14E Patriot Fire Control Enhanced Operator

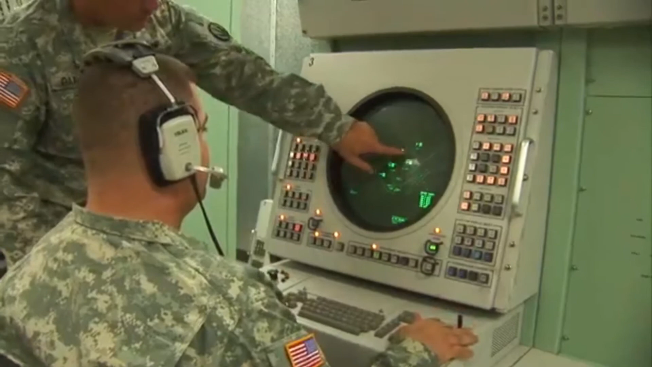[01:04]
maintain surveillance of the target display unit,
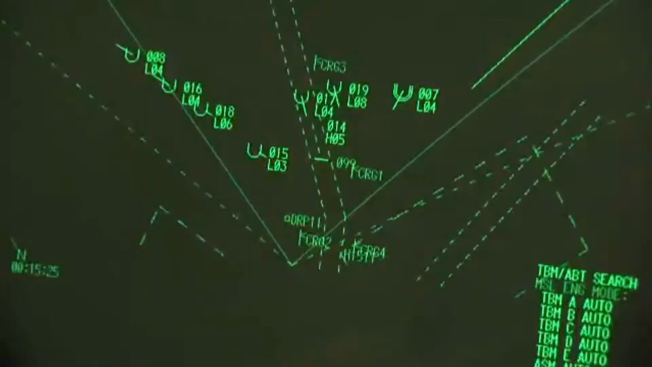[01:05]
assign target priorities, and to engage them.